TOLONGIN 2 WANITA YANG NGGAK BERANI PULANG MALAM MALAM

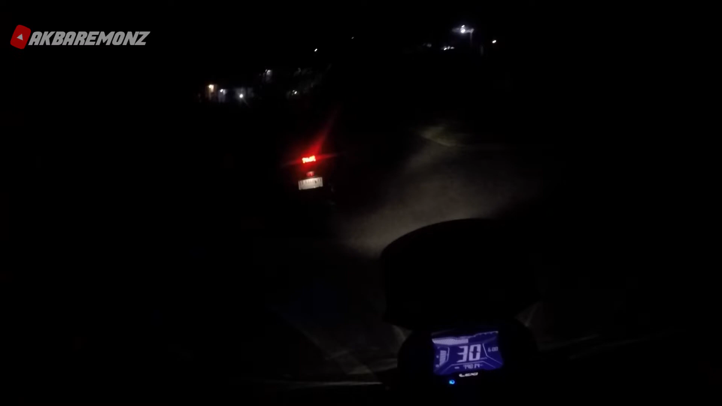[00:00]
oke guys assalamualaikum warahmatullahi wabarakatuh kembali lagi bersama baremon ya tentunya di suasana yang lebih gelap karena ini malam hari kita habis pulang dari waduk sermo mungkin ini nanti akan ada di clip berikutnya ya di video berikutnya ini kita dimintain tolong sama mbak mbak kakak kakak ini katanya dia mau pulang tapi takut jalannya kan sepi soalnya dari sini dan tadi dia tuh ketemu sama orang gak bener gitu lah istilahnya digodain nah ini minta tolong sama warungnya tadi
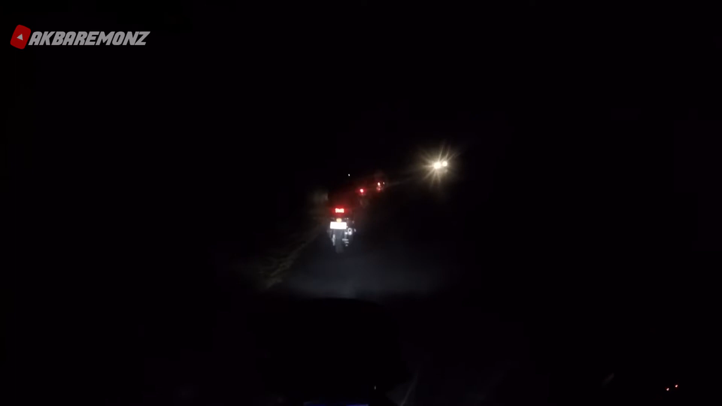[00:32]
akhirnya yaudah bareng kita aja karena kita jalannya menuju ke arah yang sama jadi nganterin mbaknya dulu sebetulnya gak nganterin sih cuman ini sejalur kok sejalan juga cuman barengan aja memang jalannya kan sepi ya tuh ya mungkin dia tadi habis dari waduk sermo terus gak ada temen untuk pulang bingung kan yaudah barengan aja oke gitu aja cuy mungkin nanti kita lanjut di video berikutnya ini saya offcam dulu karena ya baterainya juga gak penuh
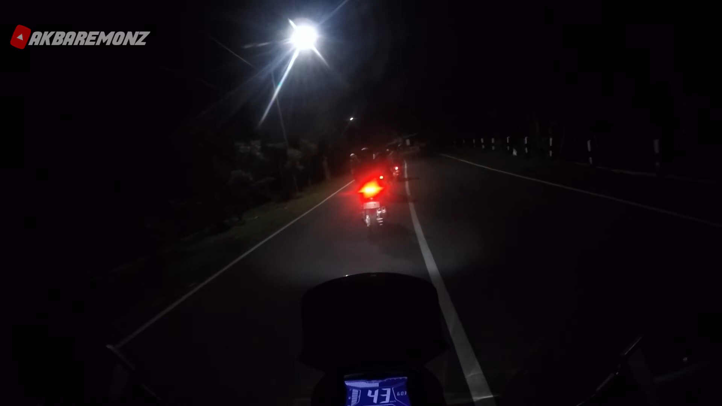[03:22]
oh ini masnya cooper sama Vespanya tadi nah akhirnya kita dapet rombongan ya lebih rame